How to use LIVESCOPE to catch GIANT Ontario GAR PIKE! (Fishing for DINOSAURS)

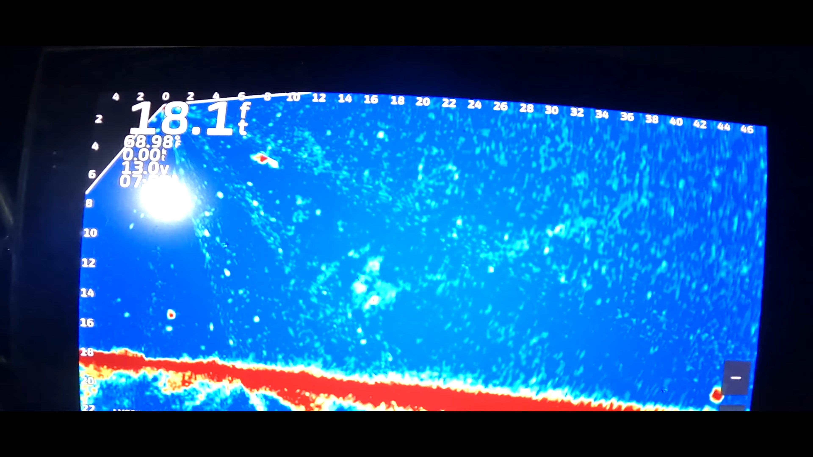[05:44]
On screen: depth 18.1 ft
Oh, I can see the whole fight. It's sick. Oh, he's a good one. No. There he goes.
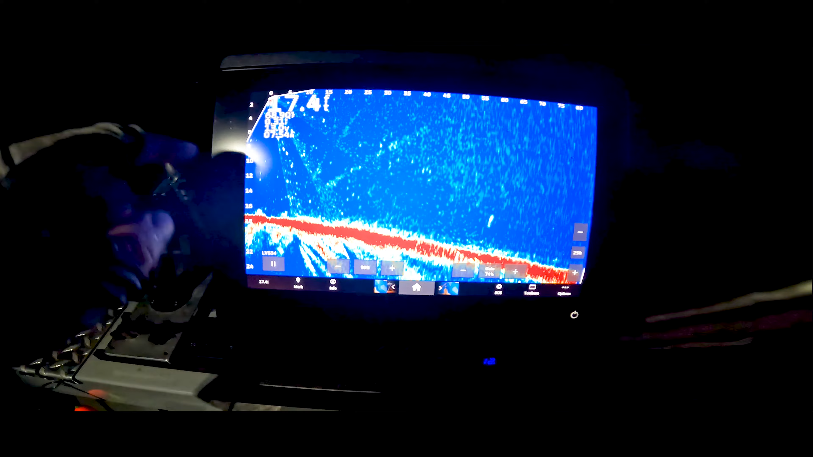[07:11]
Zoom out 90 feet. There's one there. I'm going to turn.
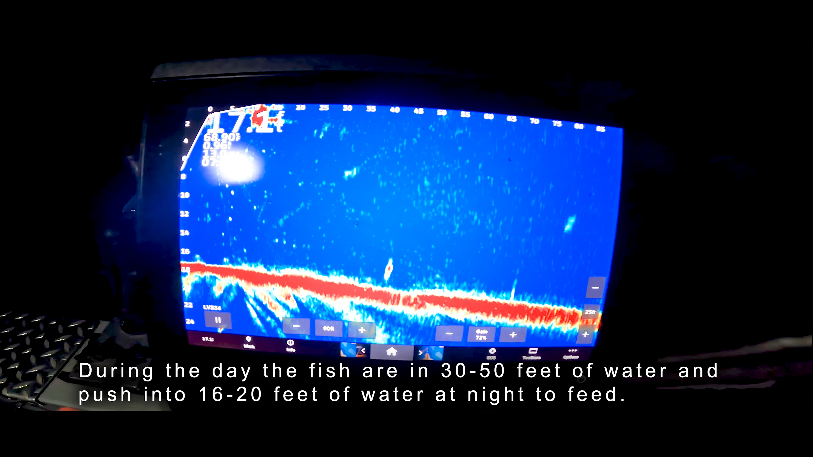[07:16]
There's one there, there, there. Keep turning. We want to look for a bigger school.
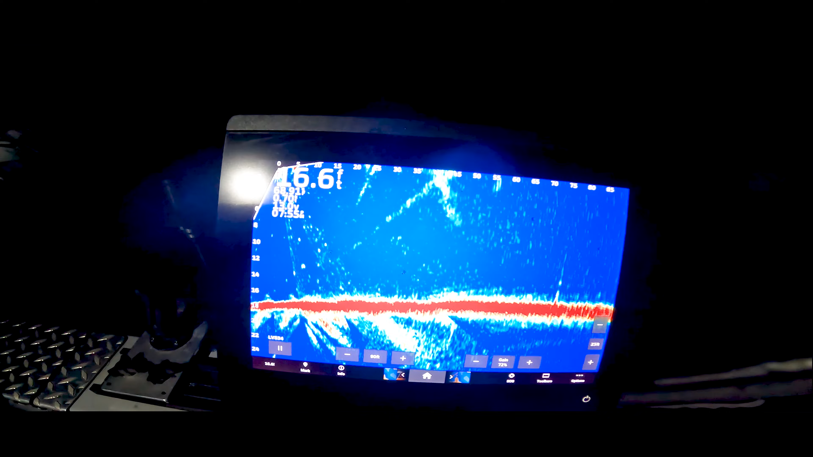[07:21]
So there's one there. He's slinking across the bottom. Here's another one. Still looking for more. Ooh, there's a good one. Look at that guy. He's a big one.
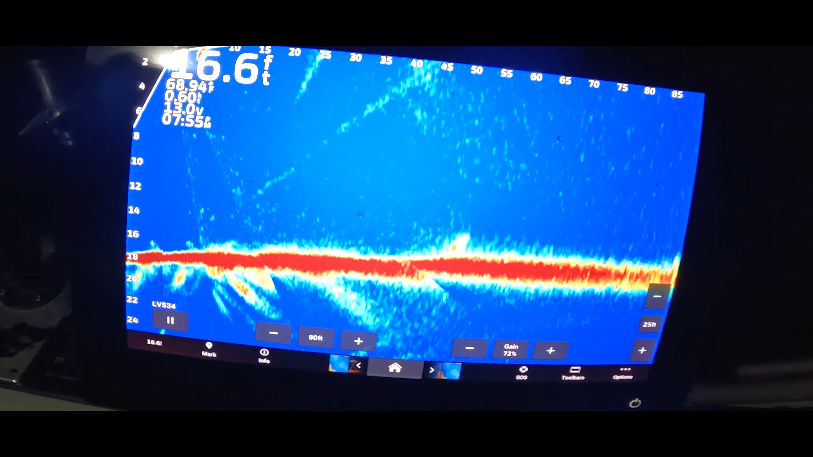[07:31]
But there's a couple there. There's a good one. Oh, here we go.
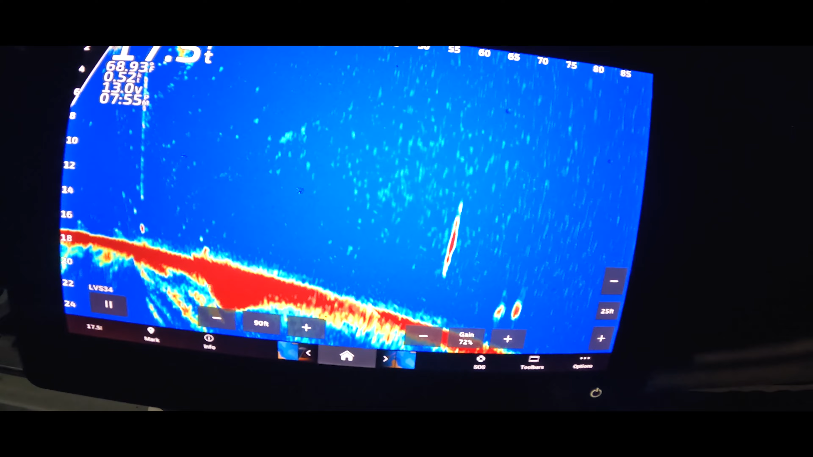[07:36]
There's three of them right out here, 60 feet that direction.
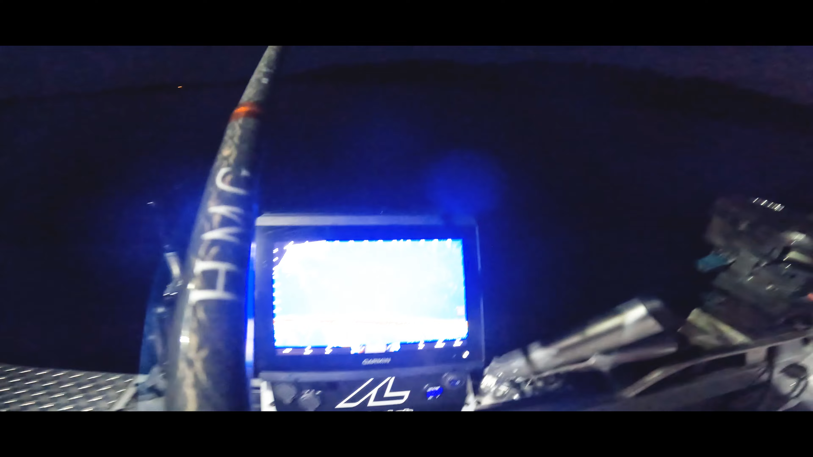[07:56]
So I'm trying to film this and fish, but I just threw that right here. Let's see. Here, Hai, hold this camera.
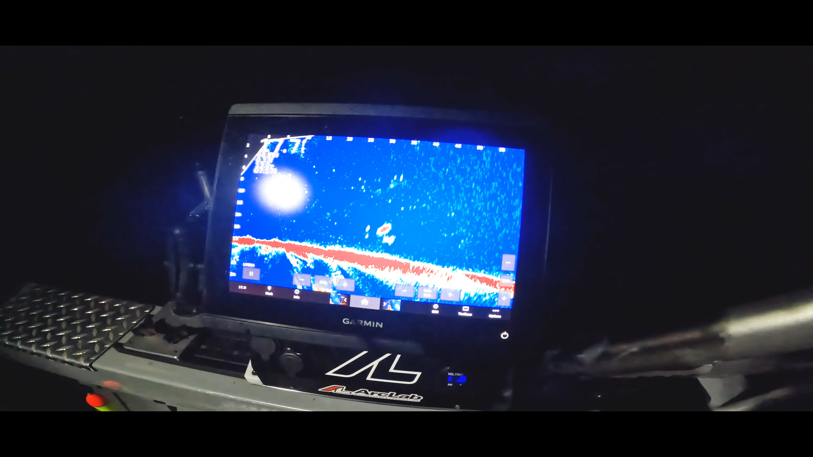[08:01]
I'm going to get eaten. I only got one hand. Okay, here we go. Here we go. Oh, here we go.
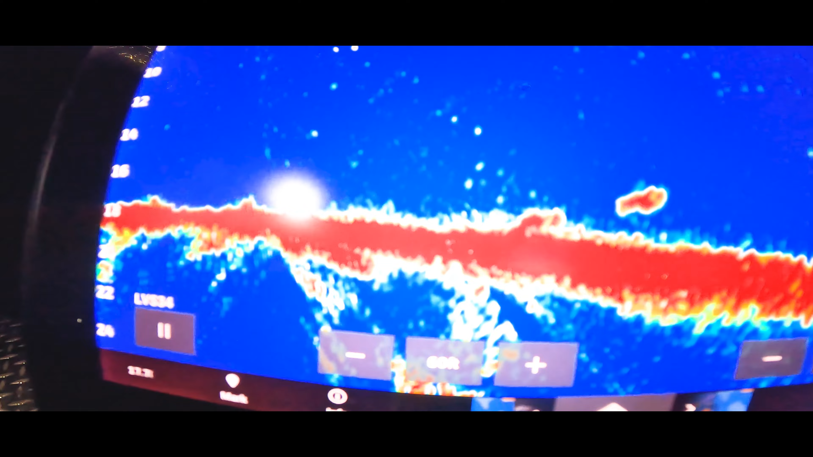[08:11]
Let's see here. Can't see. I can't see my bait. Yeah, that's...
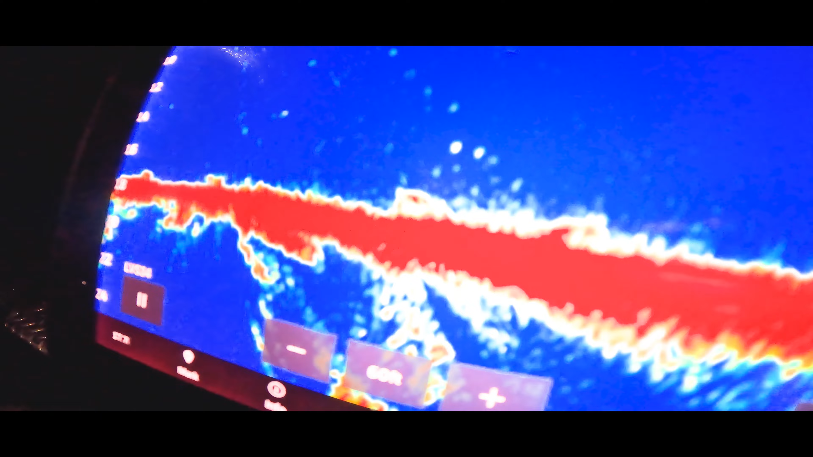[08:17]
Okay, he's following it there. Oh.
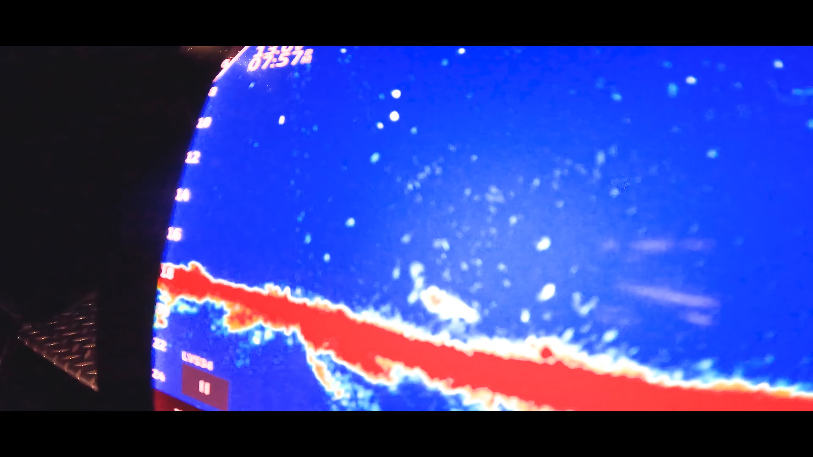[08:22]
Oh, he's good. These are two really nice ones. Yeah.
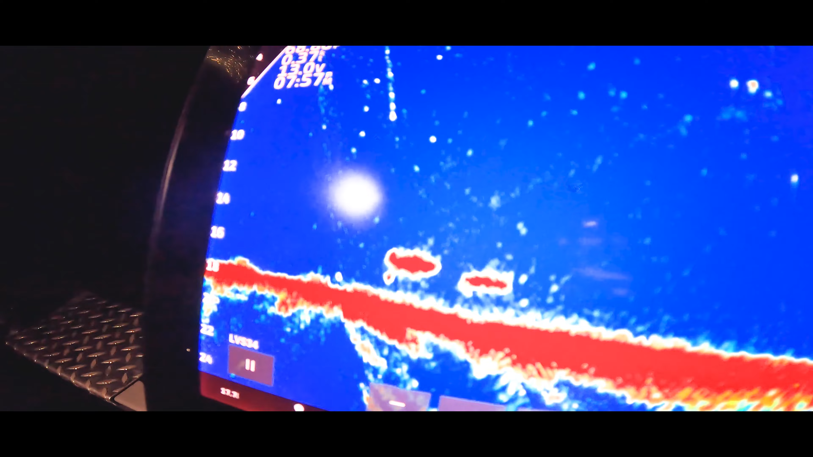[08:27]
He's right on me. Come on, you bugger.
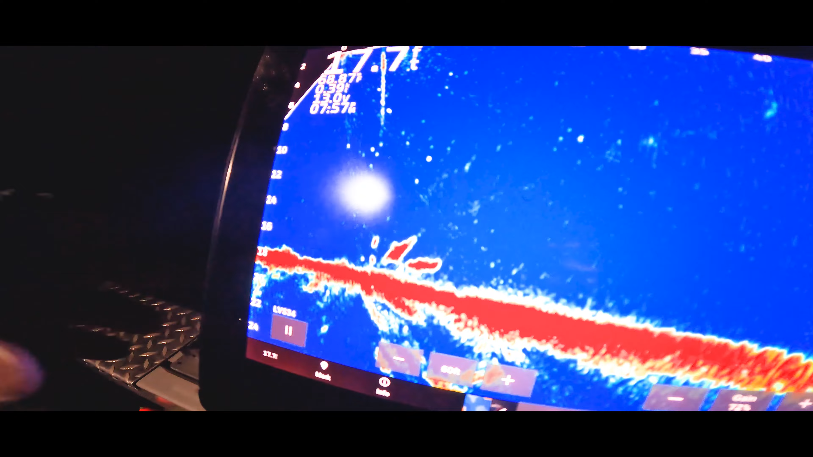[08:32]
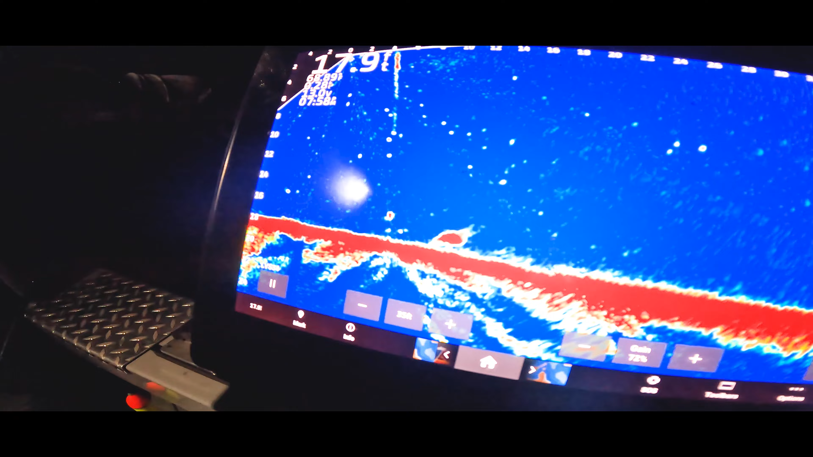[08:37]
Oh, look at those. That's a donkey.